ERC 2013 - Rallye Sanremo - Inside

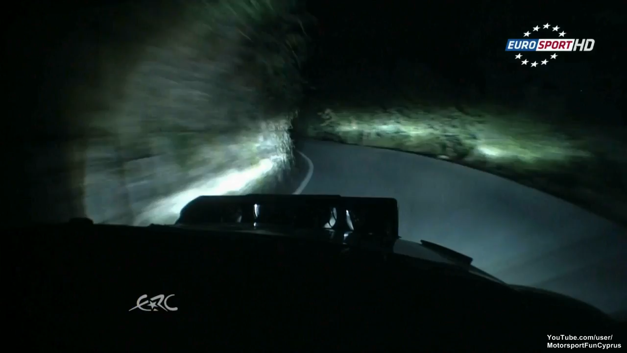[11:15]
Subito, sinistra, apre più, tonda, apre piena. Things not going Scandola's way in the dark. The Skoda driver loses precious time on Andreucci.
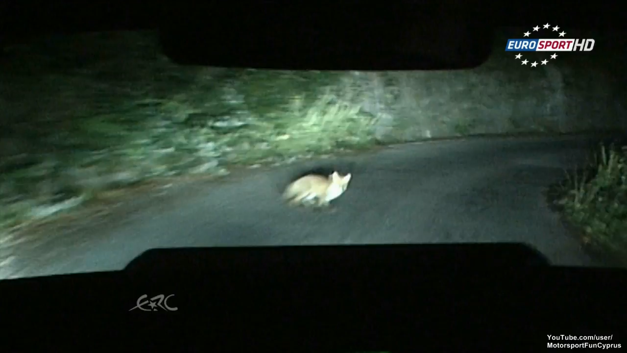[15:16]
All went well, except for the fact that we hit a fox and broke a light in the front.